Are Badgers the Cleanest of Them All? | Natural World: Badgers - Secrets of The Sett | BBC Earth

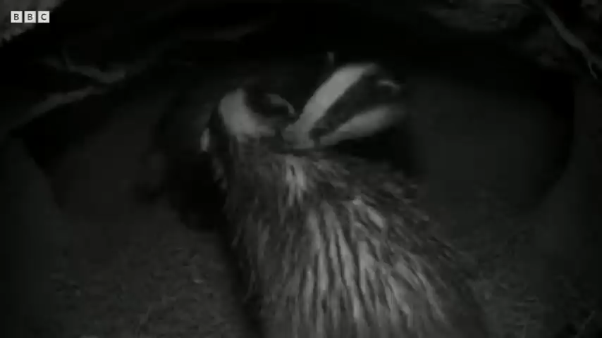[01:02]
Although we can see them, they must rely on touch and smell. Grooming and sniffing helps them identify each other and binds the group together.